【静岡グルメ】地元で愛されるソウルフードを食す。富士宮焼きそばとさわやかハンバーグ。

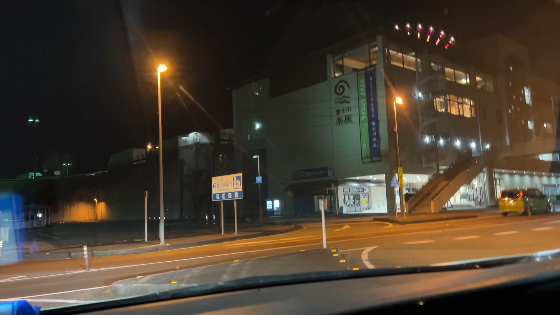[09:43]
え、これどうやって るの？右 ETC リ…あ、違うわ、いけるわ。
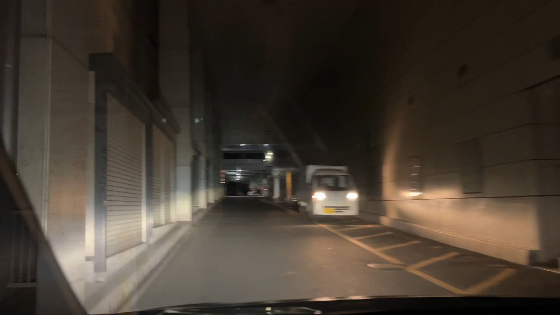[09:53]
まさかの高速道路乗ってます。
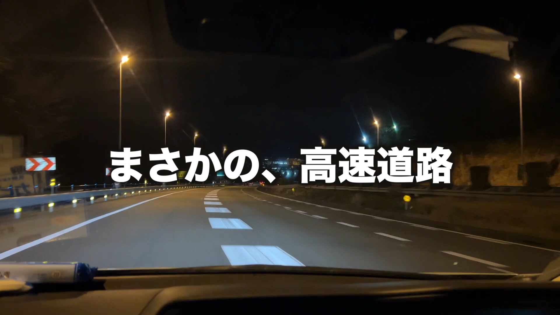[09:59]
まさかの高速です。入りました。 帰るんですか。
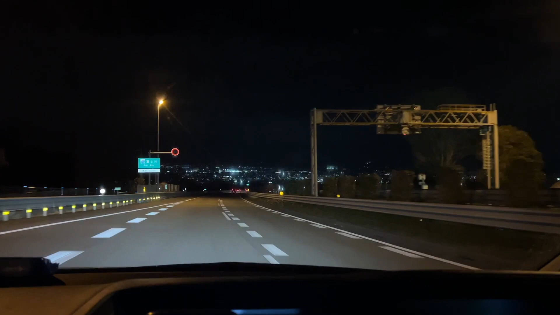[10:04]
綺麗だね、夜景。 ねえ、めっちゃ綺麗。 街の夜景が めっちゃ綺麗。すごーい。うわ、綺麗。 ねえ、 綺麗。